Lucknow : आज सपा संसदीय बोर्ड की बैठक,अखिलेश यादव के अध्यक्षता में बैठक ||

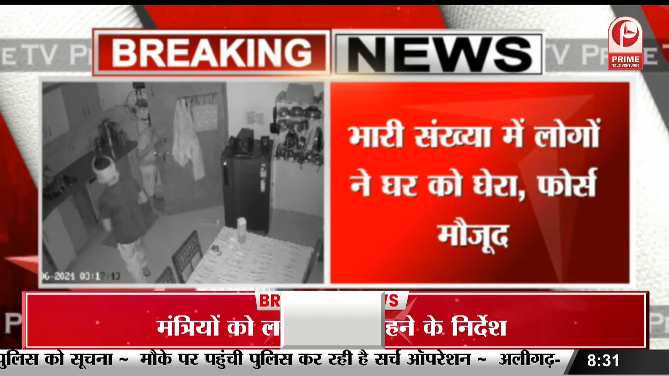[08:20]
मौजूर रही जिसकी सीसीटीवी फोटर्स भी सामने आये प्राम टीवी के माध्यां से आपको दिखा रहे है उस मालिक ने सीसीटीवी देख कर दीए पोलस को सूचना मौके पर पहुंचे पोलस कर रही है सर्च ऑपरेशन